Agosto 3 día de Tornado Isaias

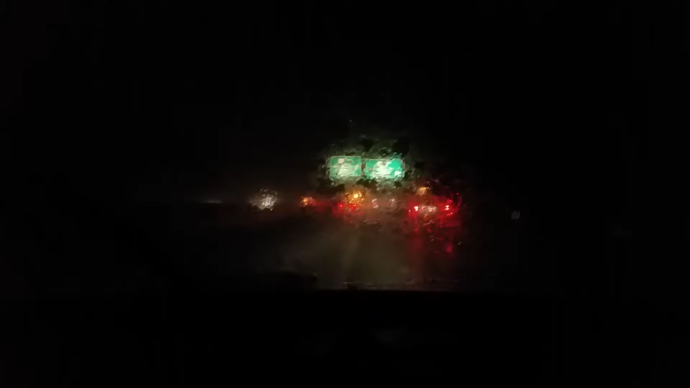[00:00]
Hola, hola. Miren, ahorita vamos del gimnasio a la casa y nos avisaron que hoy iba a haber una tormenta y probablemente iba a estar inundada. Algunas partes se van inundando, pero bueno, no salimos temprano, no pudimos porque empezó a llover de cualquier manera desde hace rato, pero esta es parte del tornado que se llama Isaías.
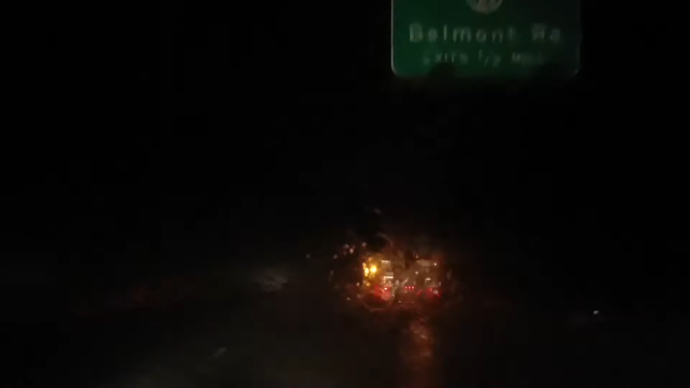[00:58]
este es un freeway, pero en las calles pequeñas la gente se atraviesa y no trae chalecos fluorescentes.